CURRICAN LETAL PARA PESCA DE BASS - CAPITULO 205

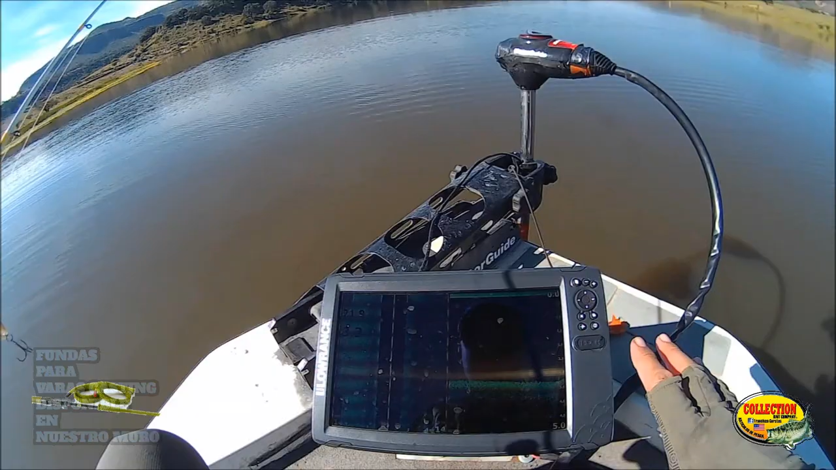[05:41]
Yo traigo el 12 Hook HD Buenísimo Este tipo de De piedras Que se ven acá Es donde están Las lovinas